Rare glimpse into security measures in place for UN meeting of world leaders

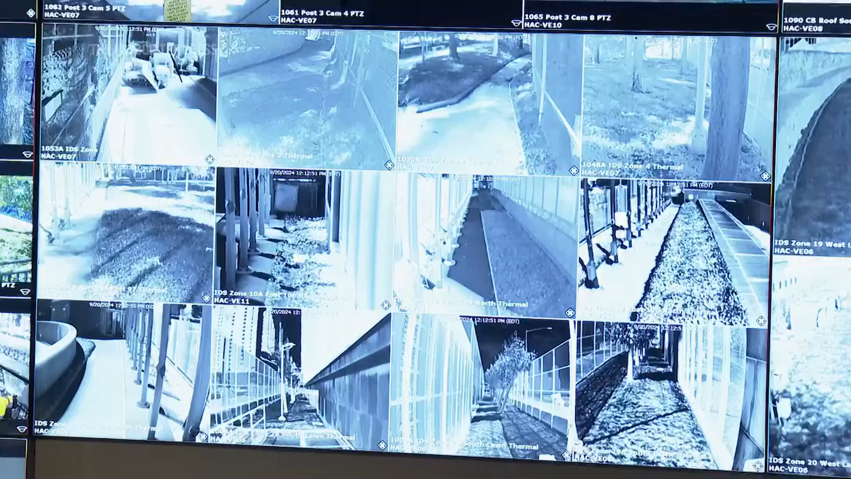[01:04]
So this picks up the heat signatures. We also have motion alarms. So if somebody comes through, they'll chirp the motion, we'll get the alarms, and that's what these are some of the alarms you're hearing right now.